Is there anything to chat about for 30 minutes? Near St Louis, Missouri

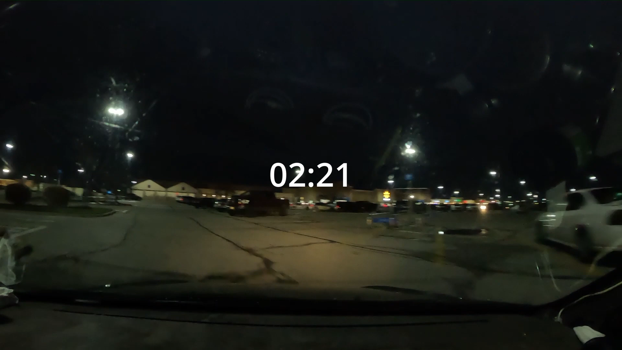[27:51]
Alright, where are all the no overnight parking signs? Ooh, I'll just tighten it up and make this. Try to be a little distance from the Walmart just to, in case they want to yell at me, make them walk out to reach me. I don't see any blue lights in the parking lot.